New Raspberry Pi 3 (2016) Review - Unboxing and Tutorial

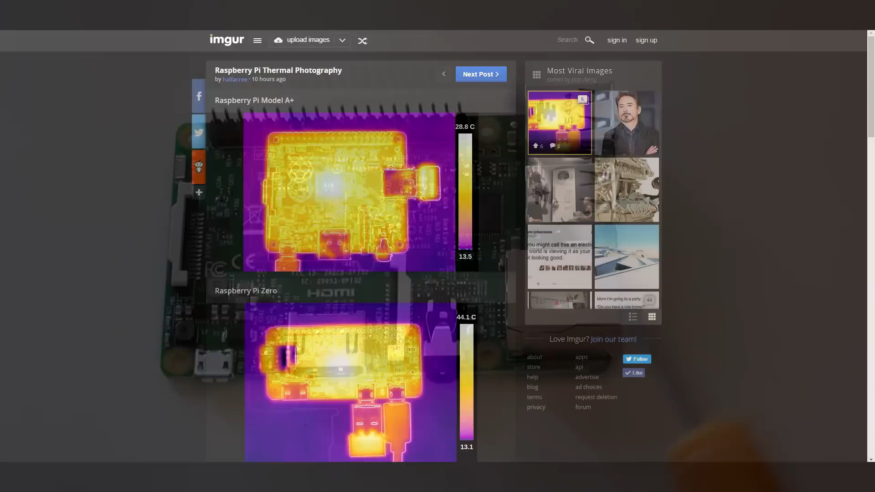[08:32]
imaging of the Raspberry Pi 3 and even with the CPU on high load and the GPU
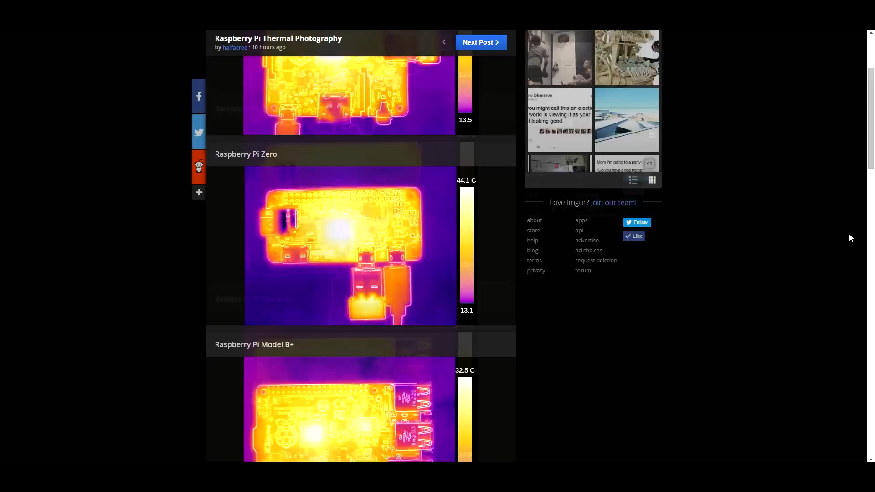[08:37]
doing nothing he's reported that this system on a chip here gets as hot as 100 degrees
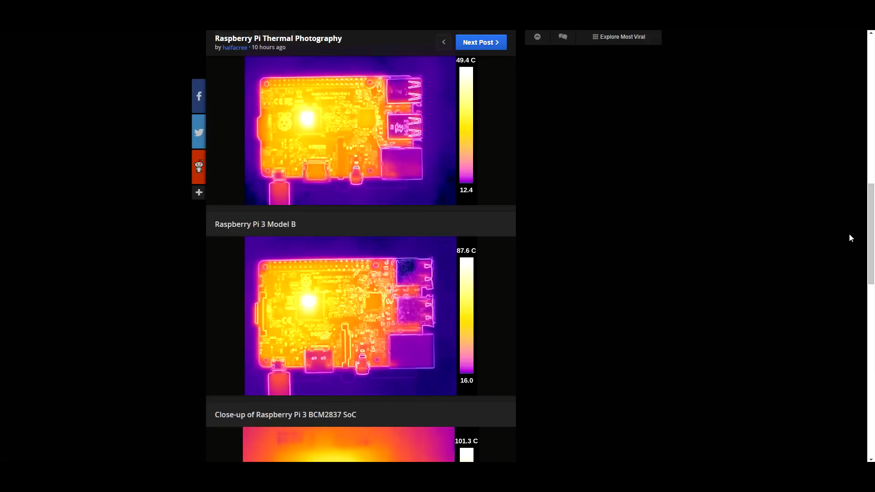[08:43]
celsius so it reaches boiling point so I will say if you're going to use your same case that used on the Raspberry Pi 2 or you're going to do any overclocking I'd advise you have